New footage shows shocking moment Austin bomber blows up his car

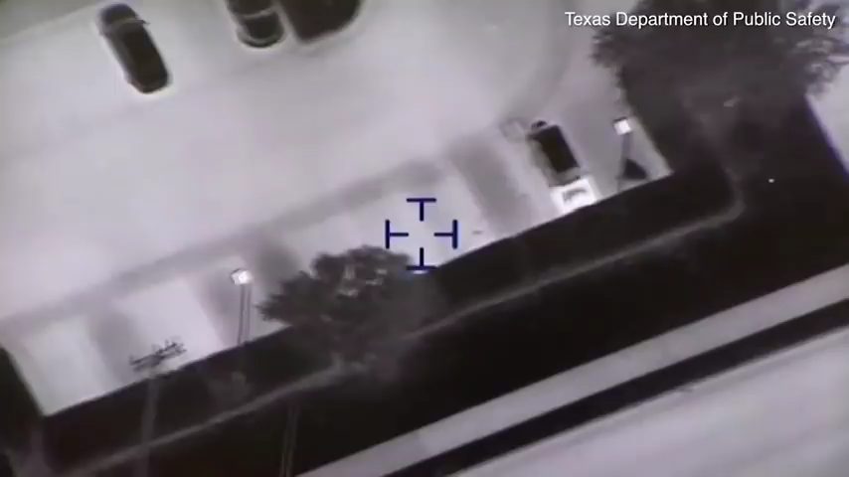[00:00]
Air to ground. He's on the move. Backing out now. 10 more.
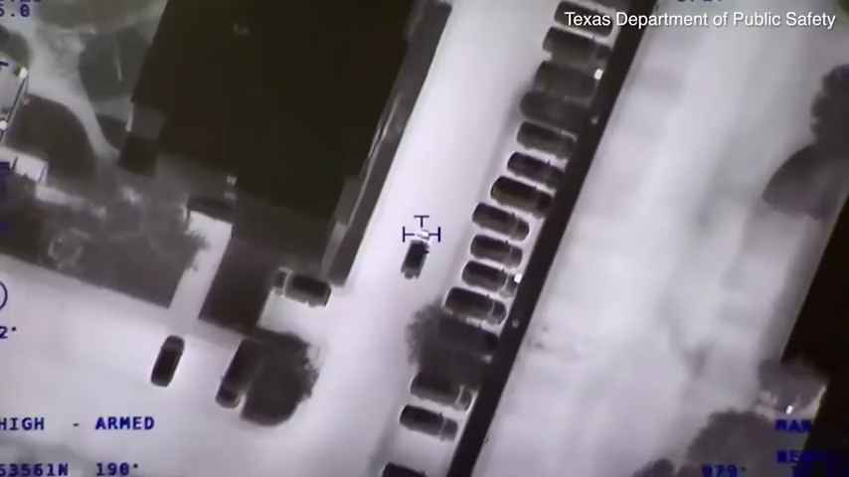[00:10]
Where is he at? I got him eastbound. Eastbound wall, lane.
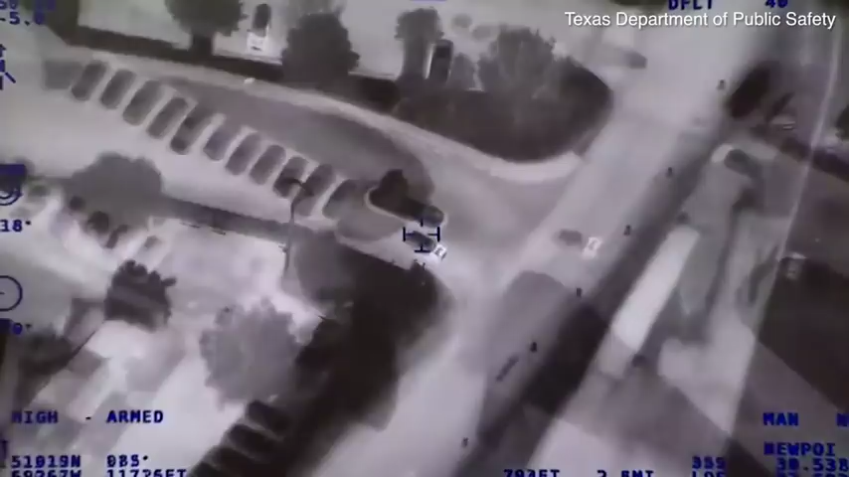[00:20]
Coming up to 35 frontage. Going to be taking a right turn southbound on 35 frontage.
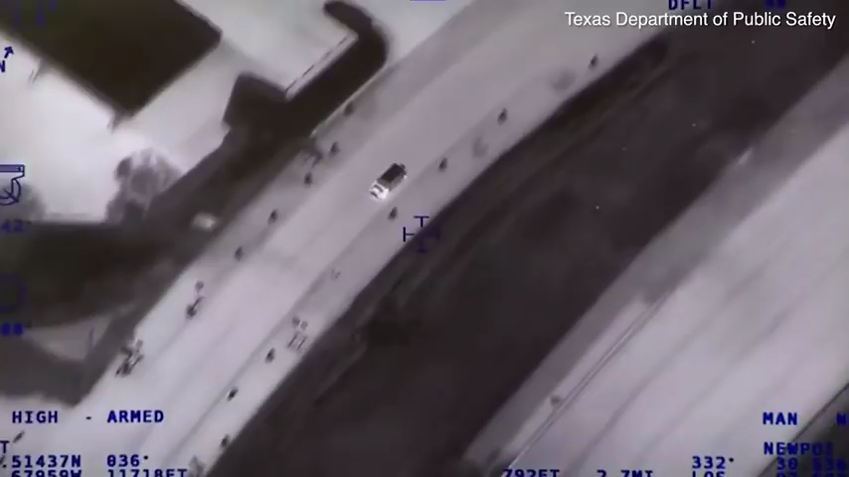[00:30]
We're 35 frontage and old settlers.
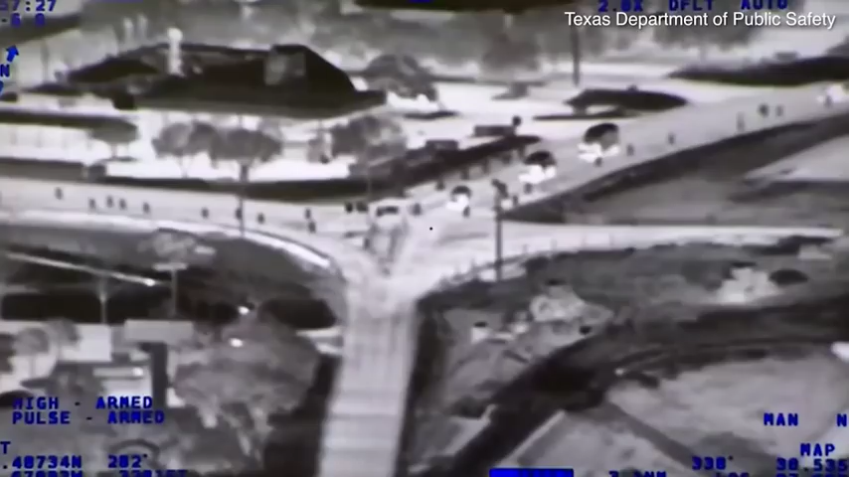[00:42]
And he's red bald. He's stopped right now.
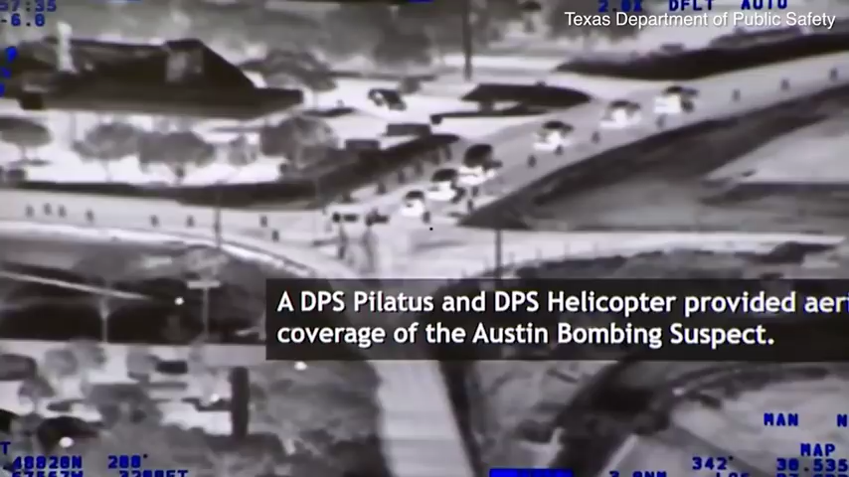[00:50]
Still red bald at the intersection.
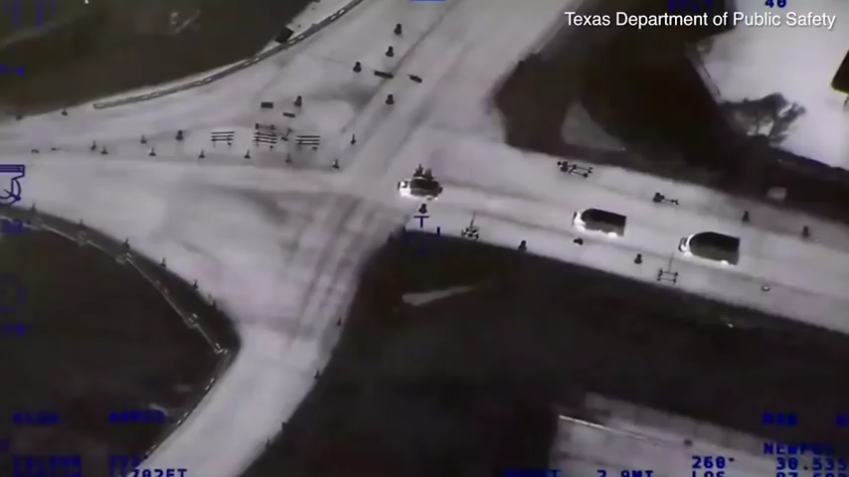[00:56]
All right, we're through the intersection southbound. Still on the frontage from old settlers.
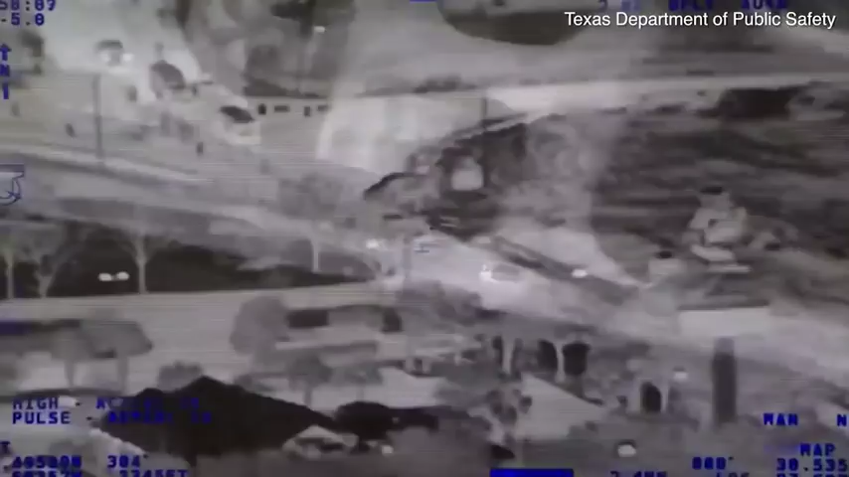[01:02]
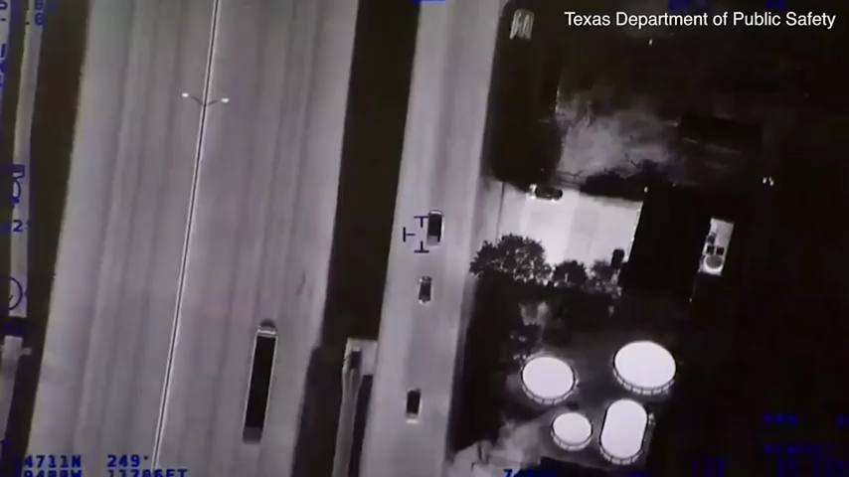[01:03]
Look for the laser. I got it on him. All right, vans made contact with him. Vans made contact with him.
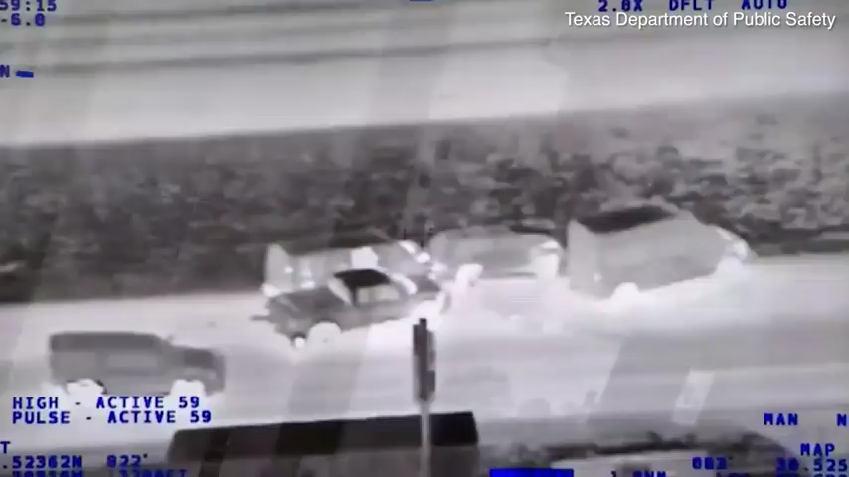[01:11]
Got an explosion. Got an explosion inside the vehicle. go. I just